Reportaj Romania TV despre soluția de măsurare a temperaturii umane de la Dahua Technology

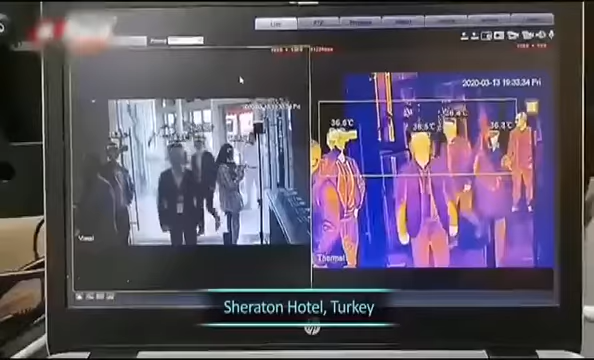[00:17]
spații tranzitate zilnic de sute ori de mii de persoane.
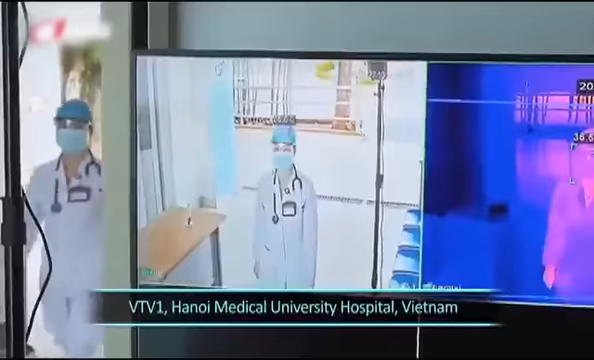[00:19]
Aceste dispozitive de ultimă generație detectează oamenii cu simptome de infectare imediat,
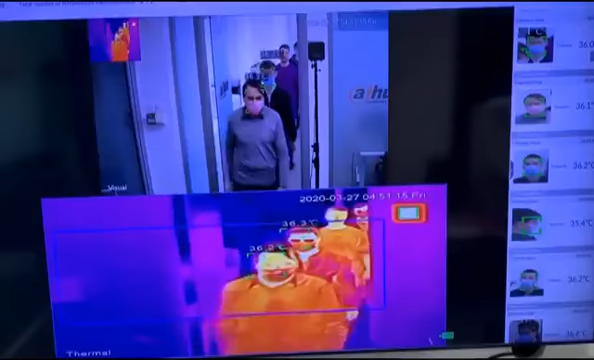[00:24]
fără intervenția factorului uman și fără să existe riscul contaminării altor persoane.
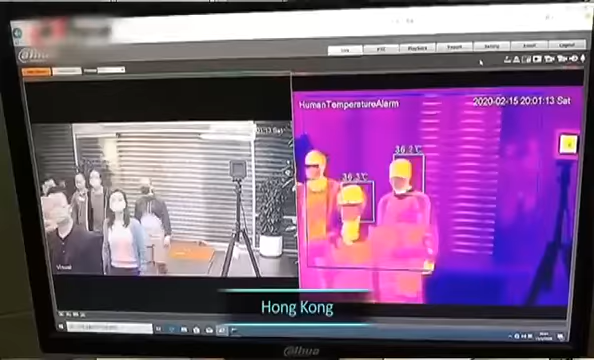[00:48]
Omul, pur și simplu, vine, îl detectează instantaneu, dacă are temperatură ridicată, va da alarmă.
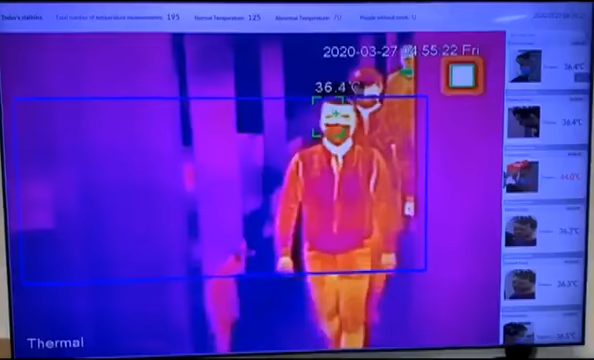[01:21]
On screen: spot 36.4°C
Dispozitivele performante analizează pe lângă temperatură și purtarea măștii.
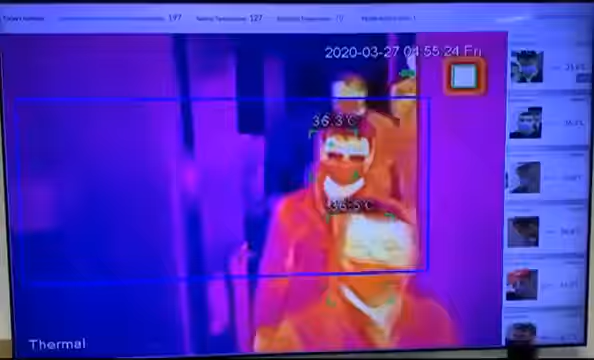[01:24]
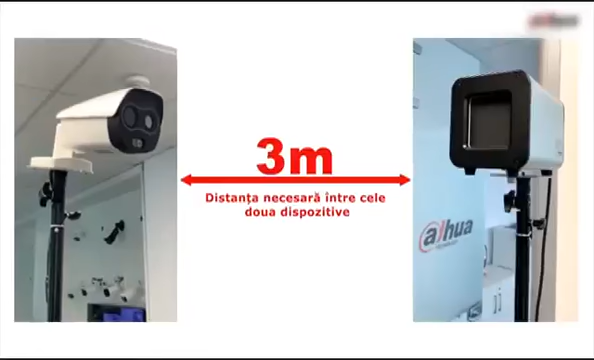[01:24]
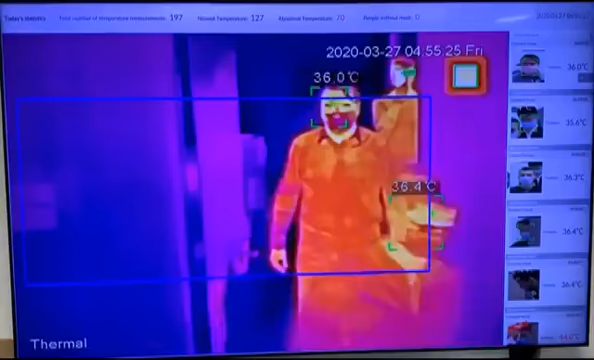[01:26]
Dacă cineva intră fără mască, se declanșează imediat sistemul de alarmă.